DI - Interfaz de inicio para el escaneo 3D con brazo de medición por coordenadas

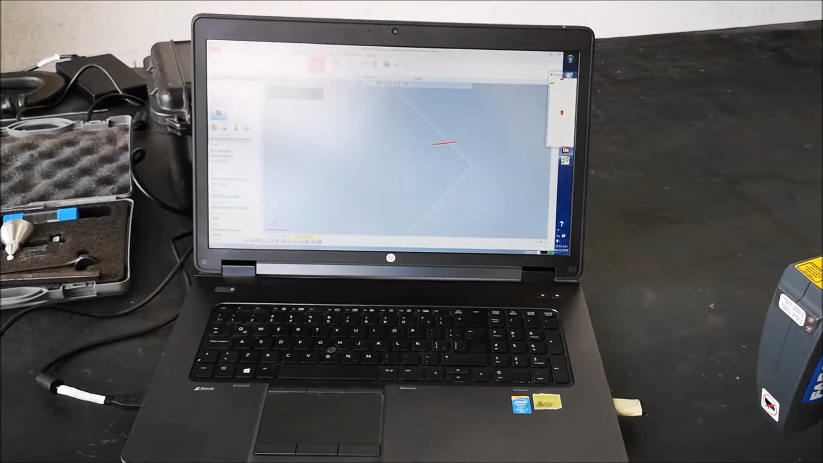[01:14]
A cual si le damos click en el botón verde podemos ver su trabajo o podemos iniciar escaneando.